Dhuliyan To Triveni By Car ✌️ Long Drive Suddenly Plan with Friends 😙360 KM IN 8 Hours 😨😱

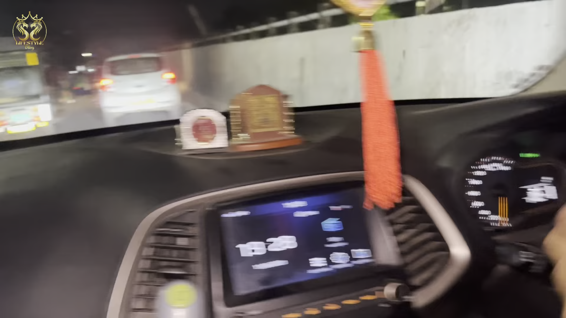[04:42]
गाइस हम लोग अब सिलीगुड़ी एंटर कर चुके हैं टाउन, जो कि आप लोग देख सकते हैं एरा स्पेंजर प्लेजा,
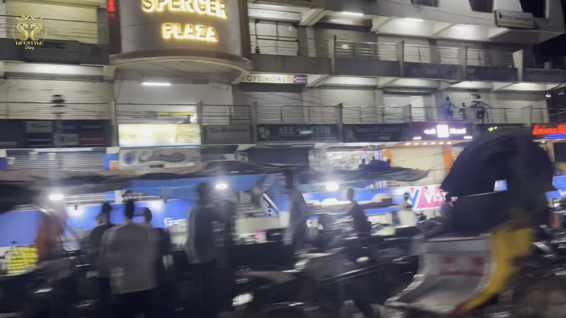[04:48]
और अभी हम लोग जा रहे हैं त्रिवेणी की तरफ, और यहाँ से लगभग 1 घंटे से लगेगा, देखते कितना कुल लगता हम लोग जा रहे हैं।
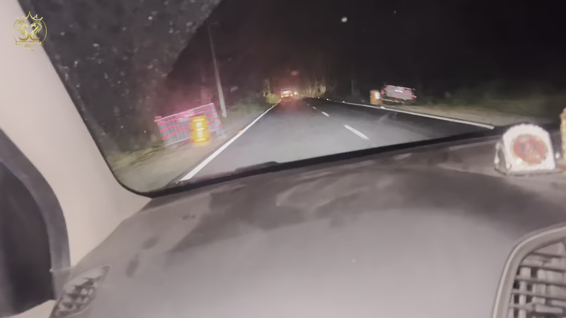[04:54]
गाइस अभी हम लोग हूँ सब फॉरेस्ट में, आप देख सकते कितना घना जंगल,
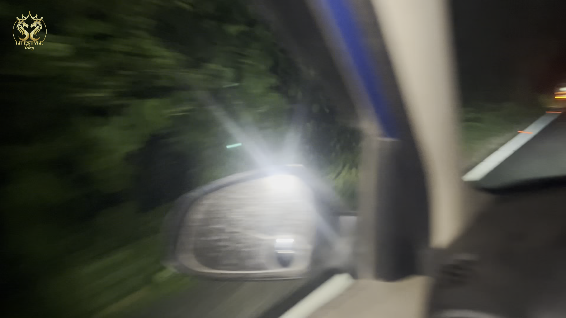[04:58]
और बाप रे बाप, मतलब अच्छा लग रहा है, पर रात भी हो चुका है यहाँ पर, लगभग 6:30 बजने वाला है।
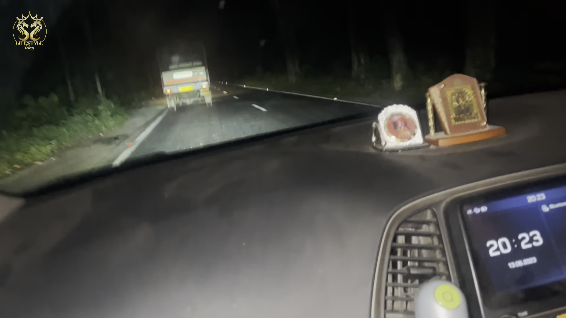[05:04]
देखते हैं हम लोग कितना खून लगता जाने के लिए। अभी भी और भी एक घंटा दिखा रहा है मैप में।
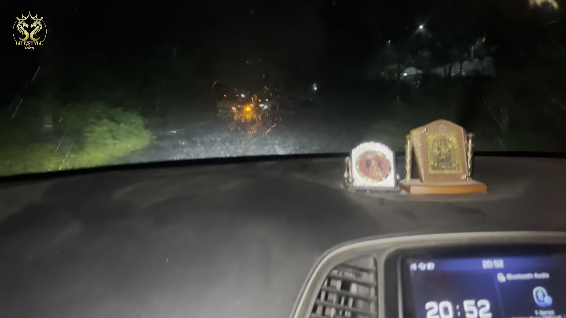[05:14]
गाइस अभी देख सकते हैं हेवी रोड है, हेवी रेन, मतलब क्या बोले भैया, कैसा लग रहा है ड्राइव करने में?